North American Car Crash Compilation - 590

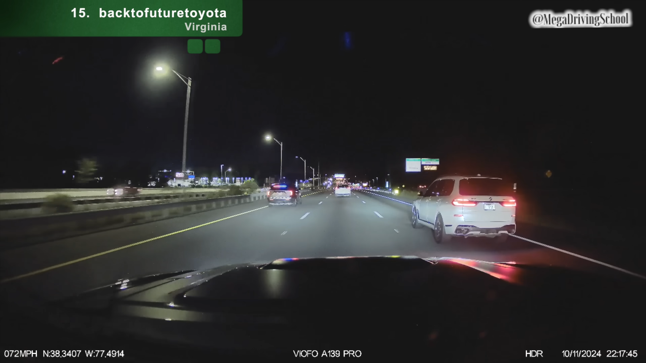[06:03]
Trooper going by us. Where's that? He's flying by us, too. Oh. Clearly he doesn't. Oh, boy. Wow. These guys have on? No idea that there's a St. Trooper up ahead. What is going on here? Oh, he got him! Instant justice! Oh, boy.